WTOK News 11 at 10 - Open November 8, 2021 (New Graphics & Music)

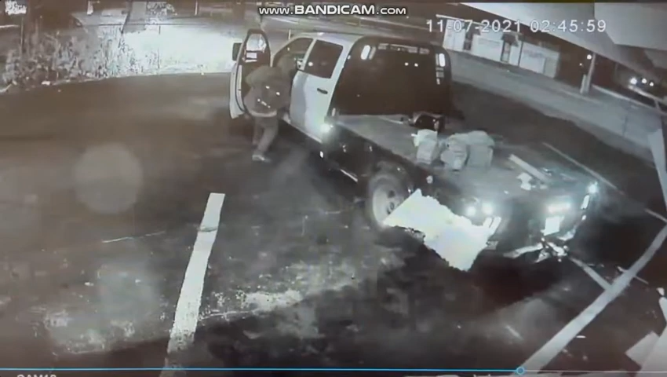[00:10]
A Meridian business is left picking up the pieces tonight. We show you the shocking moments caught on surveillance footage.